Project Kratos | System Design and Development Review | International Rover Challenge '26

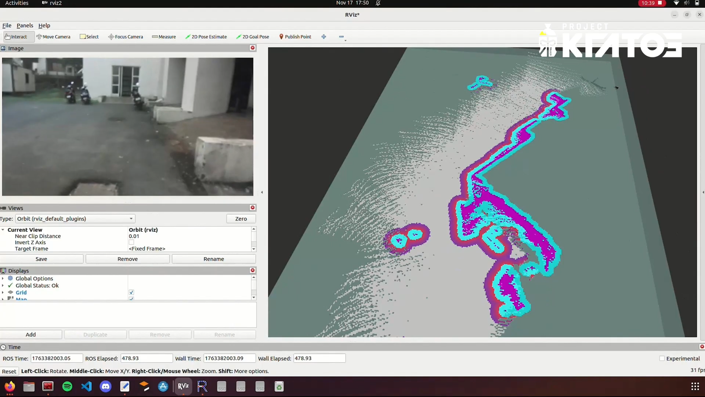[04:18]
The rover can perform simultaneous localization and mapping using the R-tab mark, powered by the point cloud data from our Z2I stereocamp.
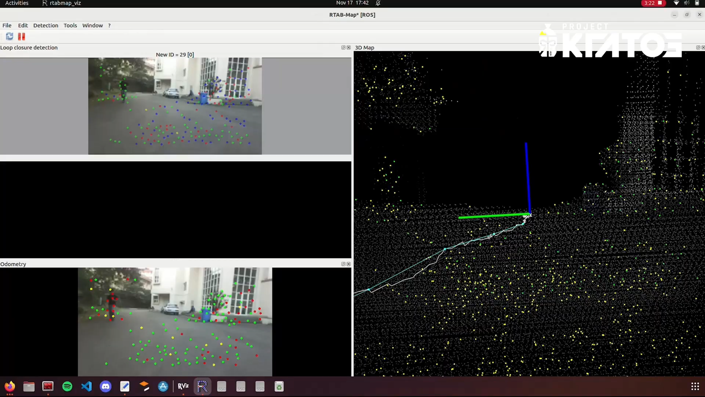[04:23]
The SLAM algorithm generates an occupancy grid, which when combined with the Nab2 navigation staff enables accurate path planning.